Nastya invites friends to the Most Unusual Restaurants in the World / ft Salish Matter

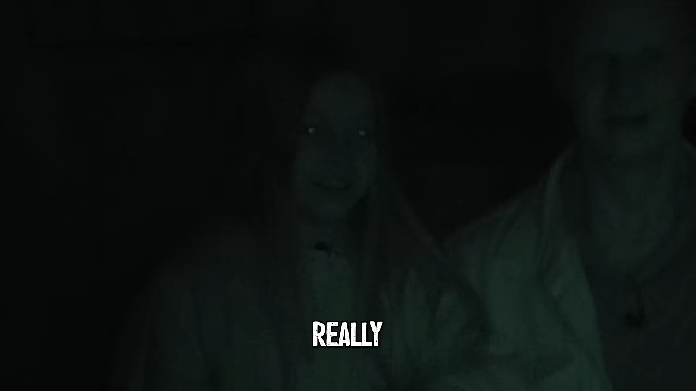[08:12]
creepy oh we're at a restaurant oh
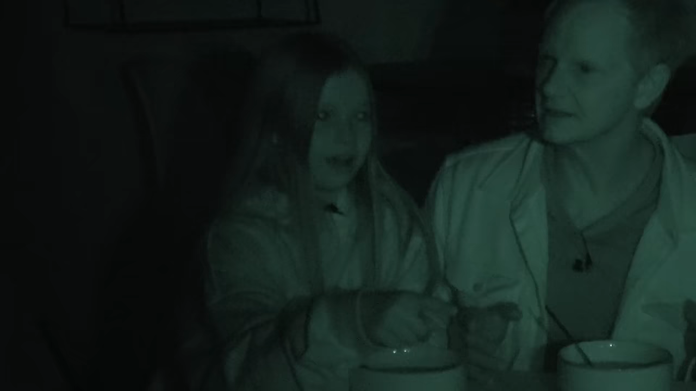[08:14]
this is one those pitch black restaurants yeah it's creepy though it also kind of smells bad in here
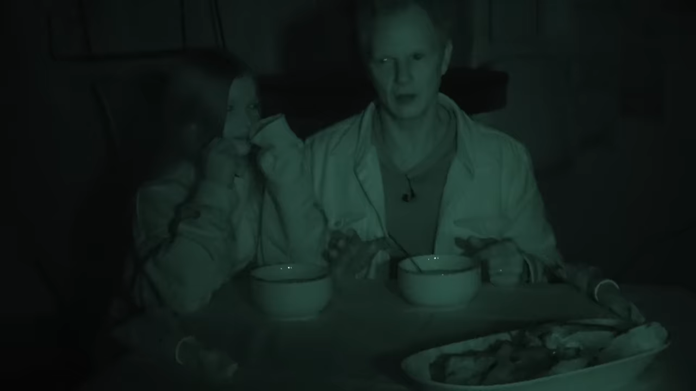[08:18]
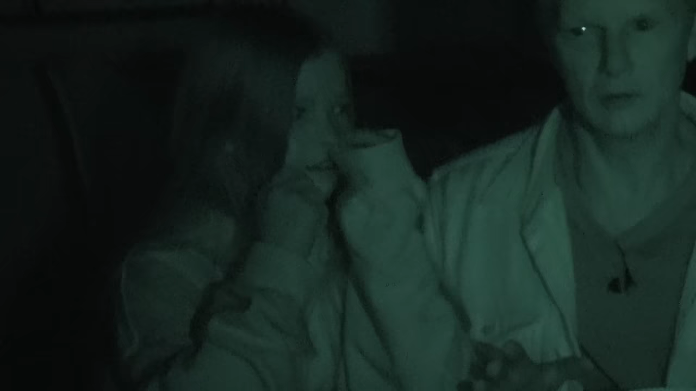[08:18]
can i like turn on my flashlight and smell it smells
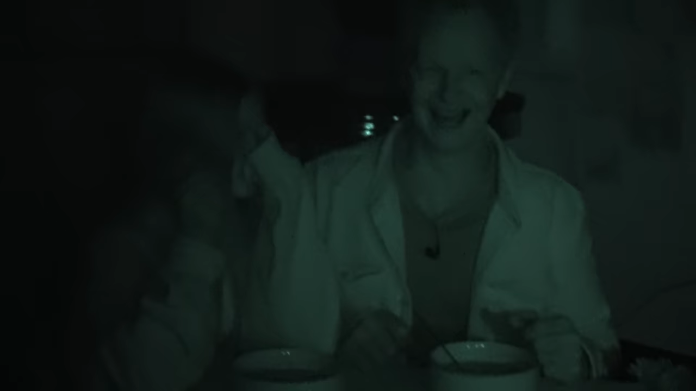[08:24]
really bad whatever that thing is that just landed on the table is
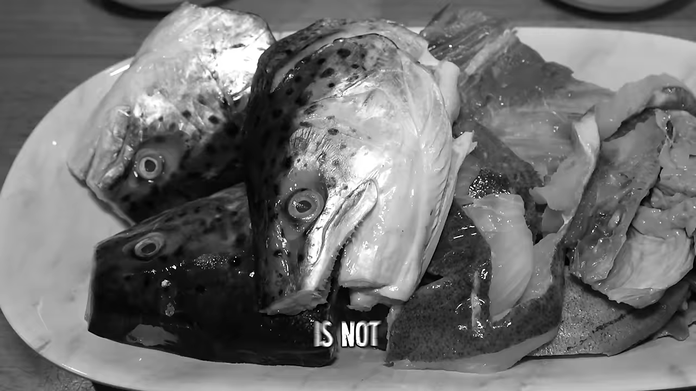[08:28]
not smelling good and then whatever this thing is is like thick but i thought it was soup
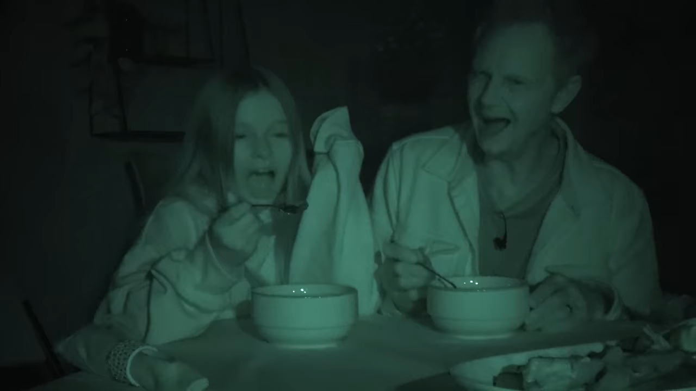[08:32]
i don't usually eat things i can't see oh it's like
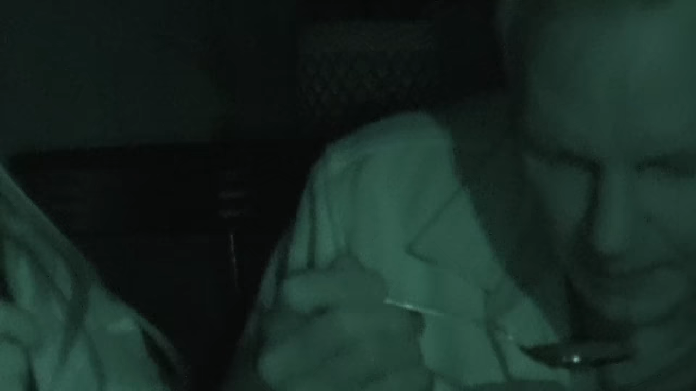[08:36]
let me see oh whoa it's like sweet
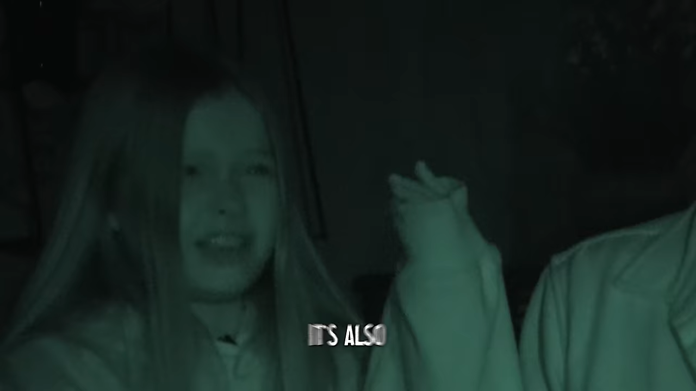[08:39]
it's also tart like a strawberry that's i think yeah that's strawberry is it just strawberry soup
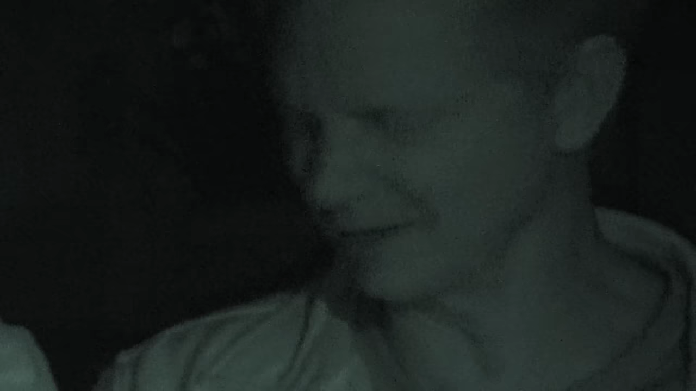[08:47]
i don't think that's so bad strawberry nice it's strawberry well this is exactly like when you make a smoothie you just put strawberries and ice yeah what is that smell i think that's actually dead fish ew
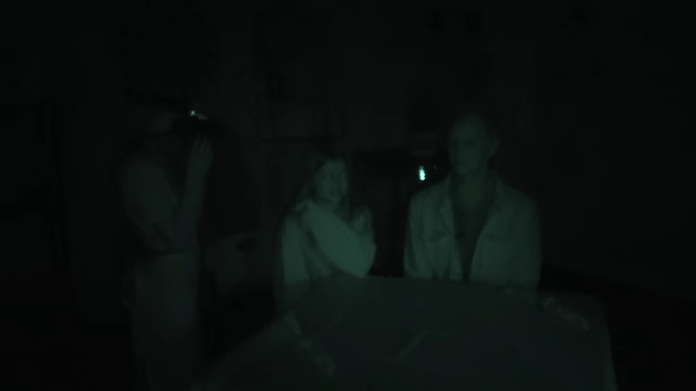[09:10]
smells a little weird it still smells stinky stinky stinky so not so great the food was not that bad i mean the strawberry soup was pretty good but the other things smelled
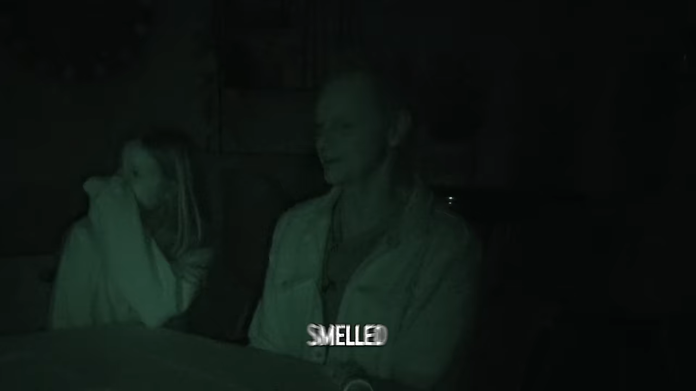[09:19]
really bad and are you ready for the next course it's not gonna be fish again is it no
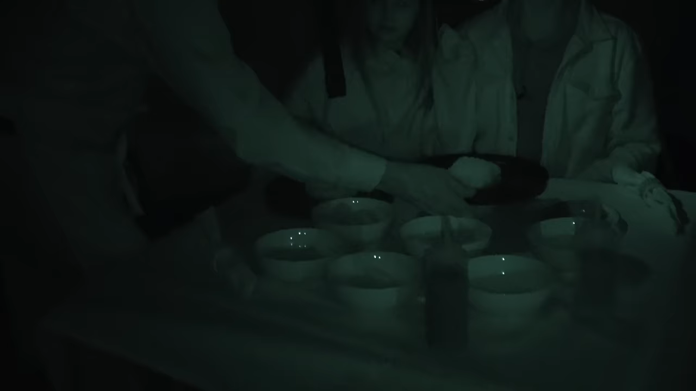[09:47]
whoops oopsie are you supposed to be able to see with those there
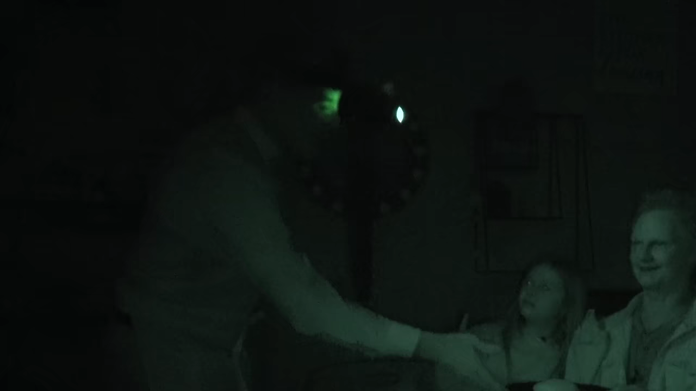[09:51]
you go i'll take that enjoy what
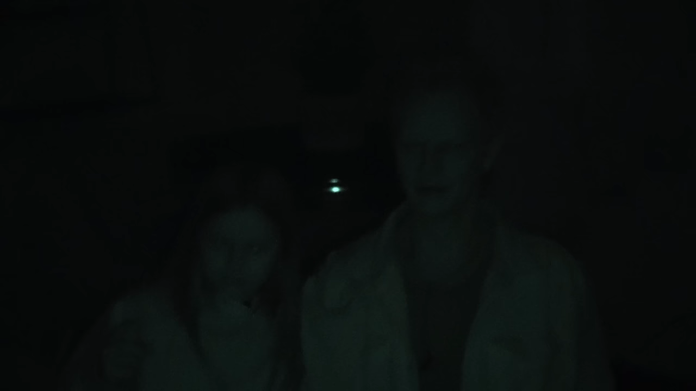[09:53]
is that dad can you touch it and make sure okay this
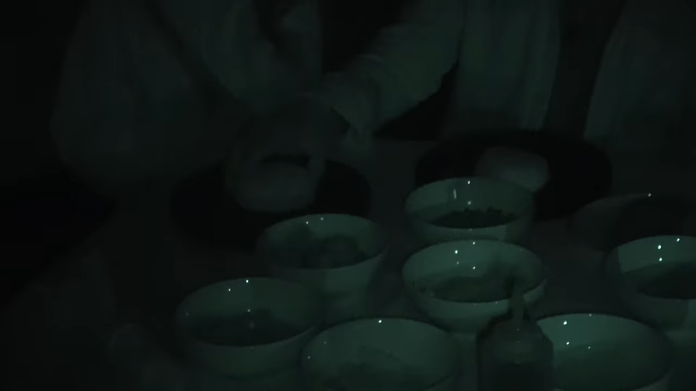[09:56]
feels like a bun is
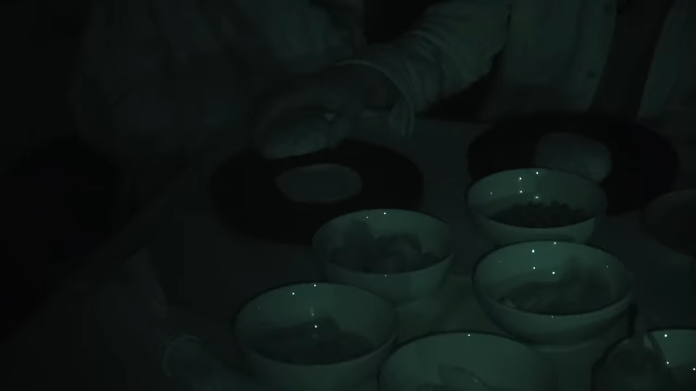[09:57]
it actually wait actually in real life actually it's a bun there's a a lot of stuff so i guess we have to make a burger this is really gross i don't i can't see anything oh oh i think this is a tomato okay
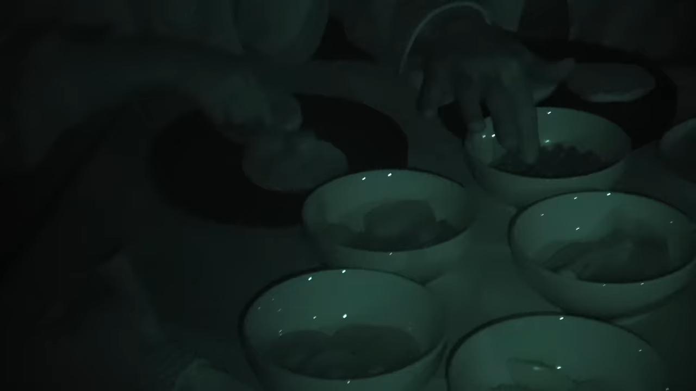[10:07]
i just touched something it felt like oh what is that what is that
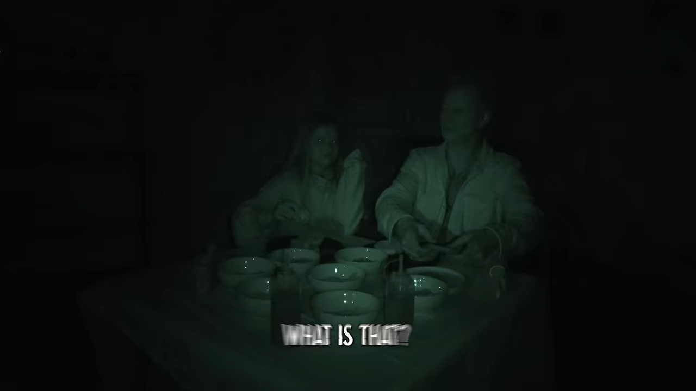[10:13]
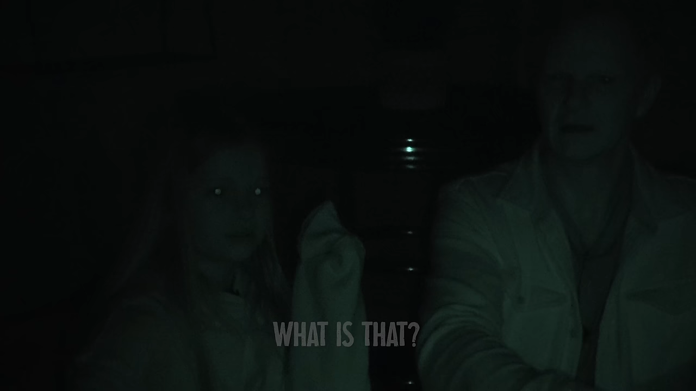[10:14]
it's a mouse this is a really strange restaurant is that a mouse or is that a bird i don't know wait is there a animal in in here with us and we can't see it i hope not okay i think i'm just gonna be done with my burger it's really i thought i grabbed a burger but it's like it's like
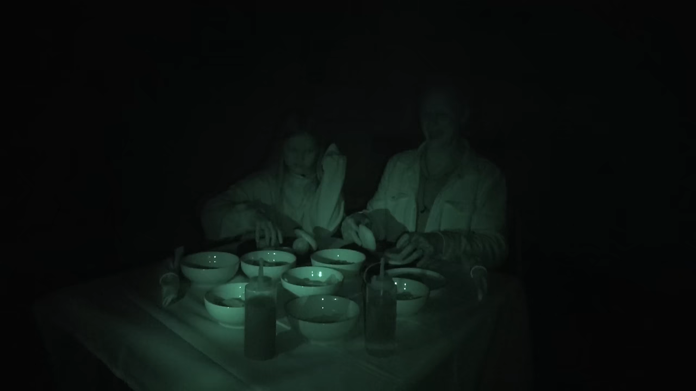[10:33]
heavy here do you want any no thank you and you can have that okay thank you okay you know what i think i'm just
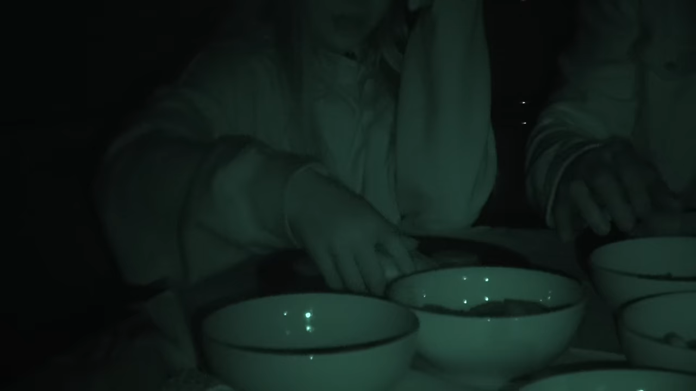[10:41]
what's this thing you just put on top of my i don't know what it is oh okay i'll put that on my burger i
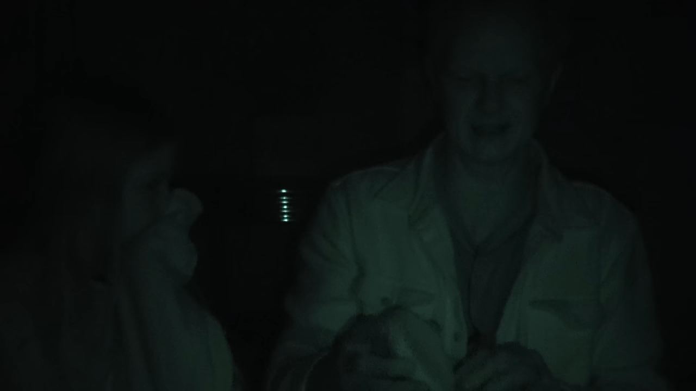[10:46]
guess it's slimy three two one oh ain't that tomato oh i hate tomato i'm so glad oh i think i got like an old burger with watermelon you know what maybe i can do it better with a sauce
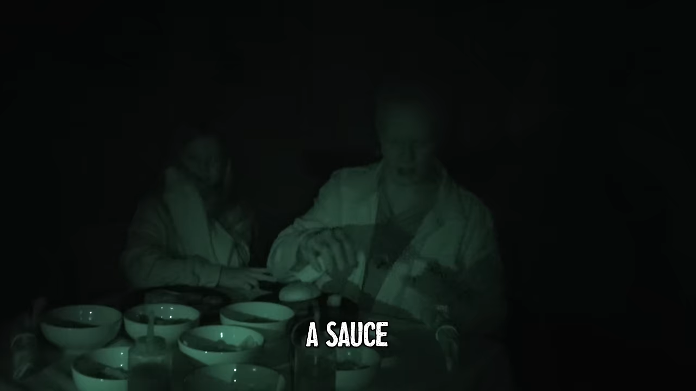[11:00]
you know what i'm not gonna try the sauce you can try it though
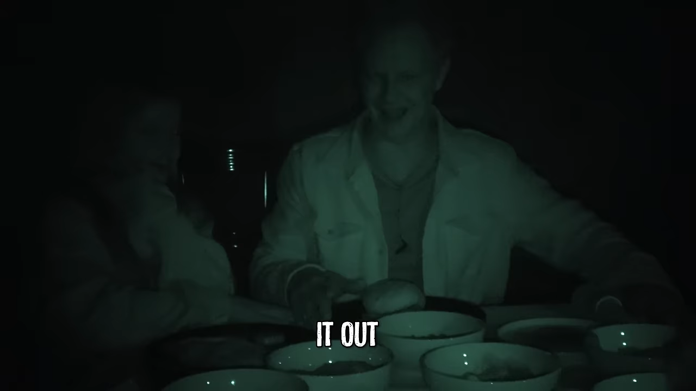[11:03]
i'll try it
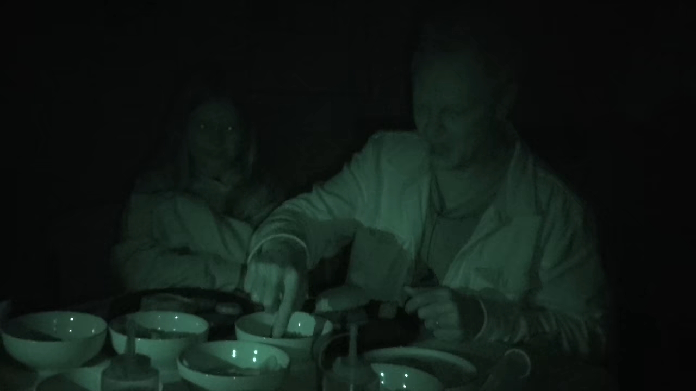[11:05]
oh that was wet is that the sauces oh that's beans okay ew beans um oh
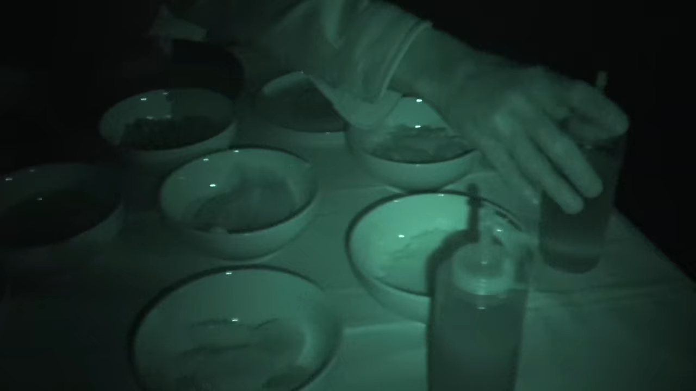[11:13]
wait okay this feels like a sauce i think
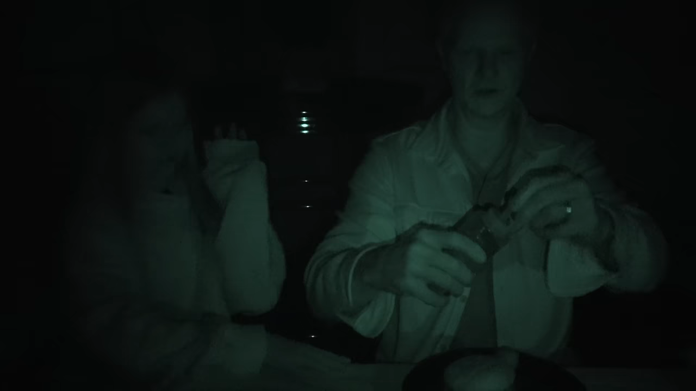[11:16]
don't get it near me oh i don't know what i'm doing here
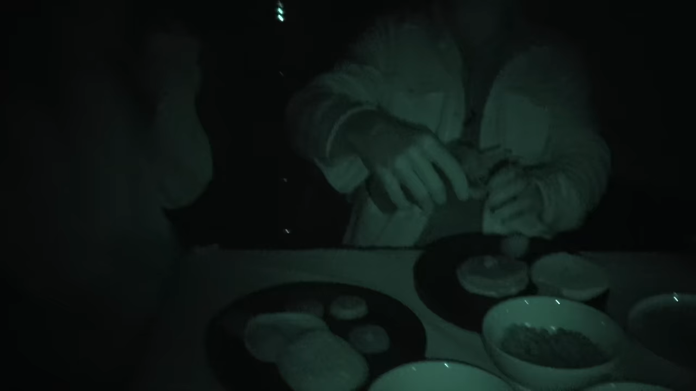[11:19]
i think this is a sauce i'll just ew okay you go oh i got it everywhere i don't okay i'll try this now oh that wasn't any better oh my gosh the mice are back i don't know why are we still here why are the mice back i have no idea why we're here what i think there's like a mice a mouse next to me okay well that would be our
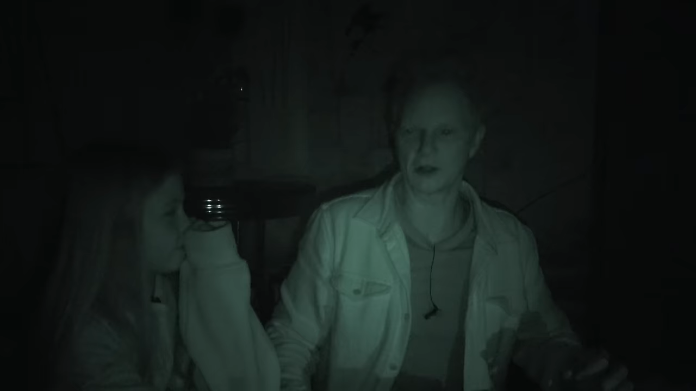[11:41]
cue to leave then you know what where is the door i don't know how to get out can we like go to